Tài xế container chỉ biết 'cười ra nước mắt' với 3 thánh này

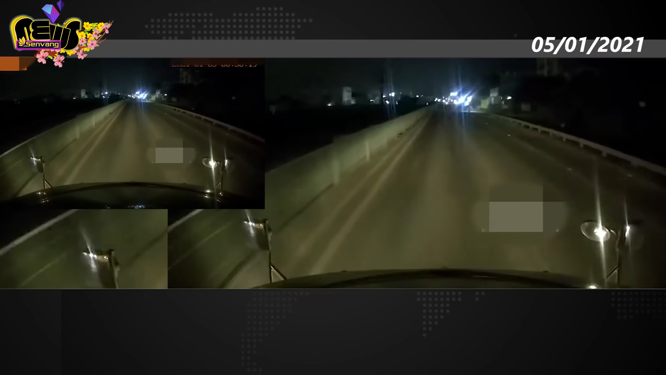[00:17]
Vào khoảng 0 giờ ngày 5 tháng 1, khi đang lưu thông trên đường gần chợ Đường Cái, Văn Lâm, Hưng Yên, thì xe container bất ngờ bị ba người đàn ông chạy xe máy chặn đầu.